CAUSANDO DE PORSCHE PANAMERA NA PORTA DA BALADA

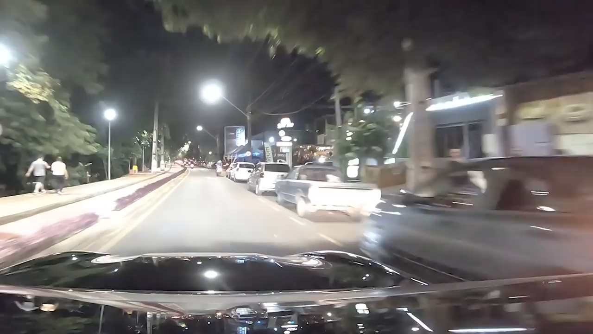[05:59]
Né, ver como é que tá o movimento, pra nós sentir aí o movimento, mano. Deixa eu apagar aqui, ó. Apagar esse trem aqui, que não enxerga. Os motocas tá andando de ré, de lado. Tá doido, hein, mano. É, mano, ó, logo a Porsche ali.